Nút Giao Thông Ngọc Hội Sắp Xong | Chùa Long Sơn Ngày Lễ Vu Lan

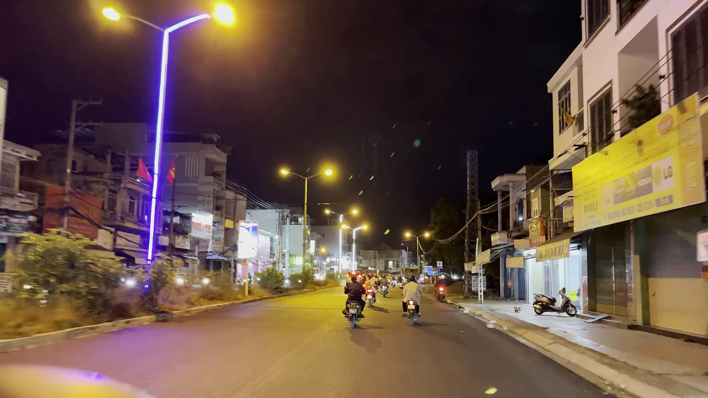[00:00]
Em xin mến chào cô chú anh chị và các bạn. Rất vui được đồng hành với cô chú anh chị và các bạn trong một video tiếp theo. Và trước màn hình của cô chú anh chị bạn ngay vị trí
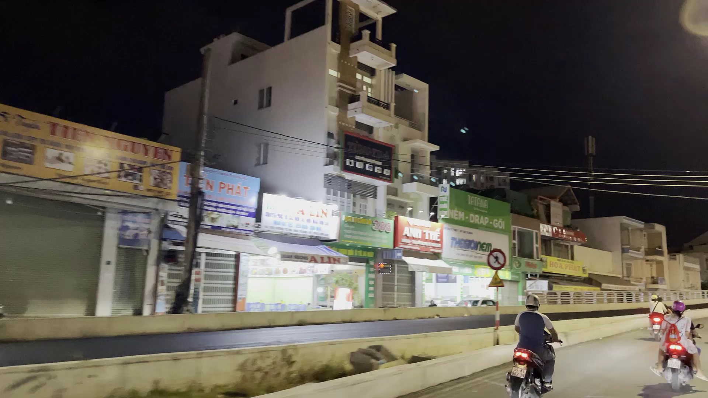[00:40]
Công trình cũng đang thi công gấp rút để mà kịp tiến độ vào ngày 2 tháng 9 tới đây sẽ được thông xe vậy.
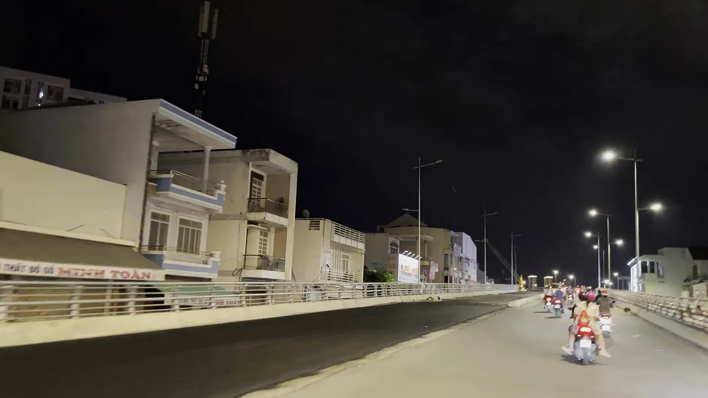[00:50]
Đó, mấy bên tay trái vậy là họ vừa mới trải thảm nhựa xong nè. Mấy bên này của nhánh số 3 thì lâu nay xe vẫn đi hướng xuống trung tâm thành phố Nha Trang lâu nay rồi.
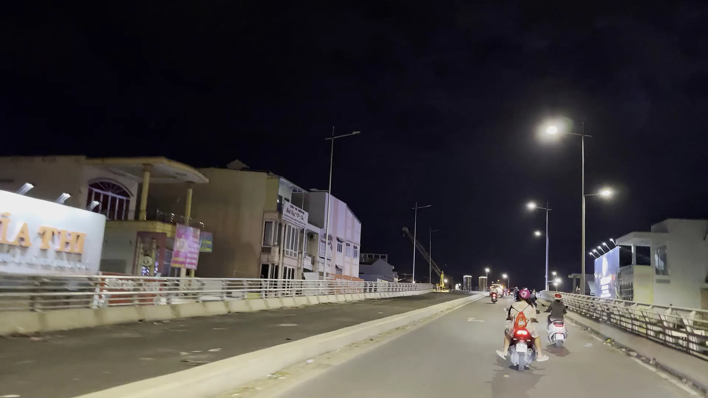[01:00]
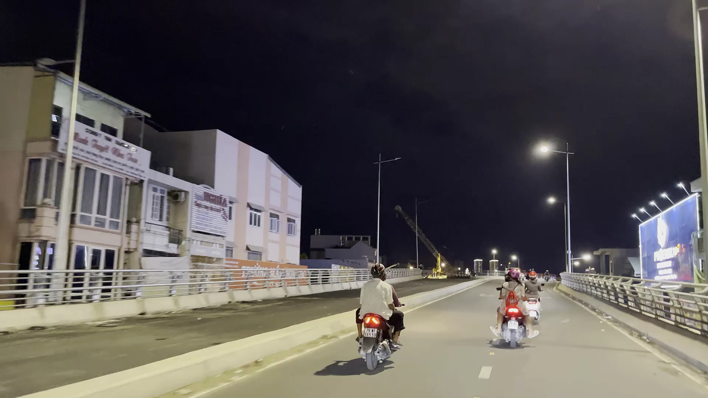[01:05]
Và đến ngày 2 tháng 9 thì sẽ thông xe 3 phần 4 nhánh quý vị. Và cái vòng xuyến của cái nút giao thông Ngọc Hội và cái cầu vượt Ngọc Hiệp. Hiện tại công trình đang lắp thành lan can quý vị.
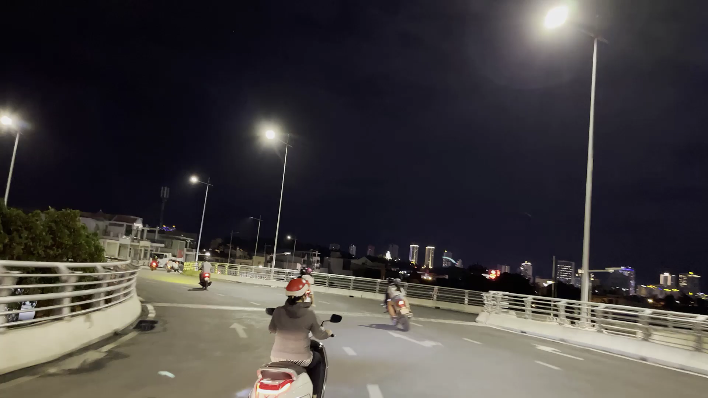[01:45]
nhánh số 4 thì đang còn vướng mặt bằng cho nên là chưa có thi công được.
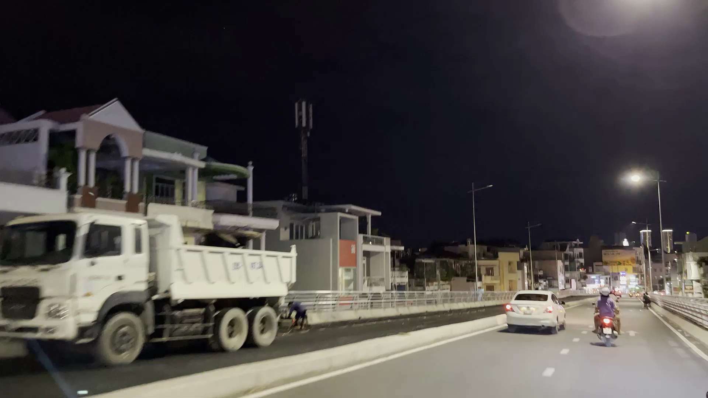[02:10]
Bây giờ họ đang thành lan can cũng lắp xong rồi, bây giờ hình như là họ đang lắp cái phần đèn chiếu sáng nữa. Như vậy là ngày 2 tháng 9 quý vị có thể đi từ trung tâm thành phố Nha Trang đi lên Diên Khánh trên mấy bên kia đường.
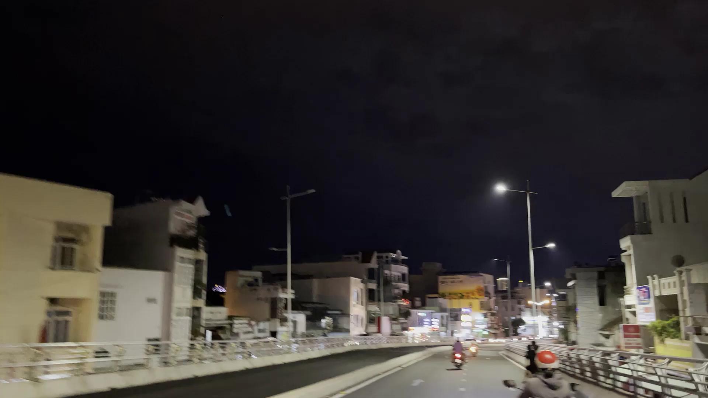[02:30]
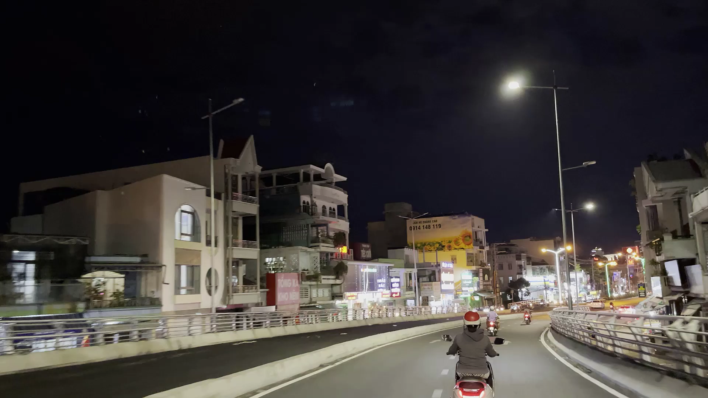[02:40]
Và trong video ngày hôm nay em xin gửi đến cô chú chị bạn một số hình ảnh của đường phố cũng như em sẽ đi vào một ngôi chùa vị ngày lễ Vu Lan ngày rằm tháng 7 vị. Em sẽ đi vào chùa Long Sơn. Bây giờ em sẽ mời cô chú chị bạn đi xuống chùa Long Sơn nha. Ngay chỗ này là cây cầu chợ mới nè, xuống chùa Long Sơn